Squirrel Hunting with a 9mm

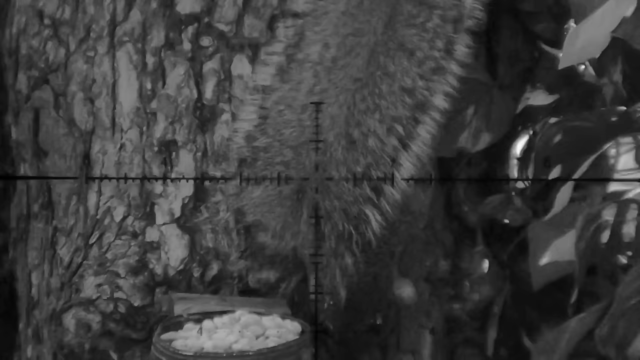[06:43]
Yeah. Bleeding out. If you guys know why, I have no idea what I'm hitting there that makes this happen.